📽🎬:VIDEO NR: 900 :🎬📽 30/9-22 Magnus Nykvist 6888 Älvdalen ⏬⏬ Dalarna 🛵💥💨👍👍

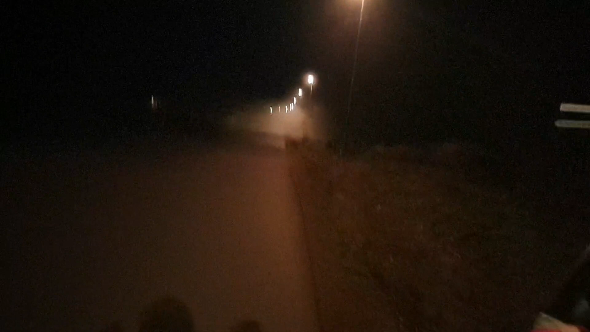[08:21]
Då tänkte jag att det skulle vara dags att åka in i dimman. Där kan det vara kul att se. Sen det. Det är lite dimmigt där, så jag vet inte. Det var så kul att se om det. Och det blir någon sån där. Ska släcka den nu.